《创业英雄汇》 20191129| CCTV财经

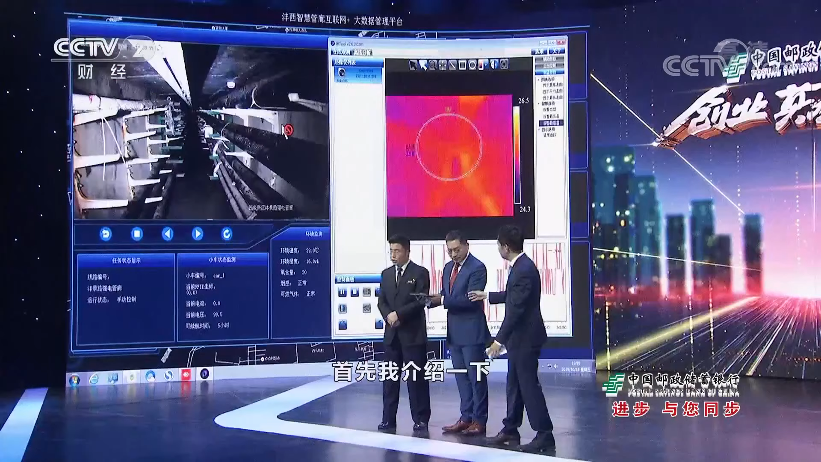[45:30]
首先我介绍一下，这边是机器人的操控界面，
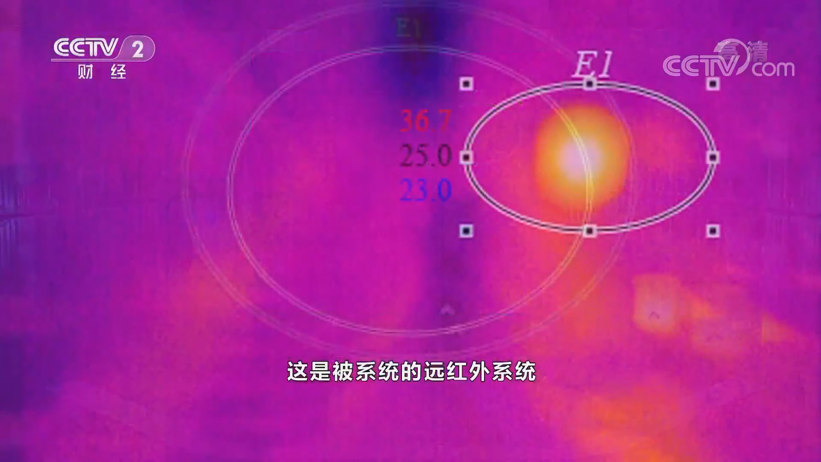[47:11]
这是高温异常报警，这是被系统的远红外系统自动识别的，管廊内有一个异常的高温点，那个点已经被光标锁定。
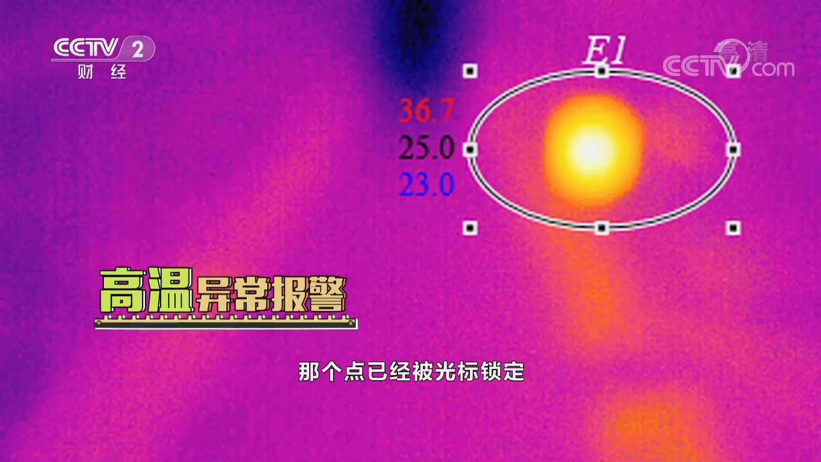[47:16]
所以说很多问题不是肉眼就能解决。接下来我们来看一下答案究竟是什么样的。